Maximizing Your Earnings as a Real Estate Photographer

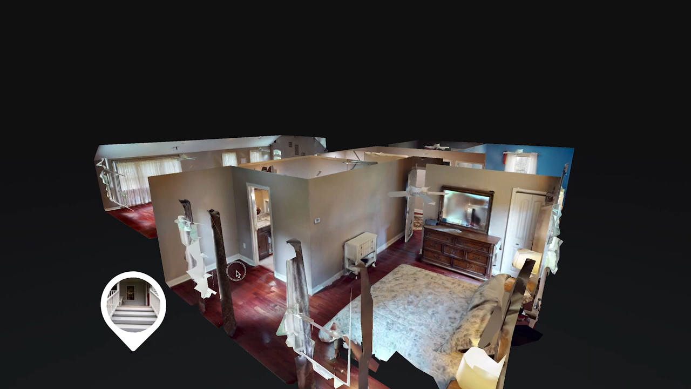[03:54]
It creates a 3D model of the home and allows the user to click around and move through the space as if they were walking through the home themselves.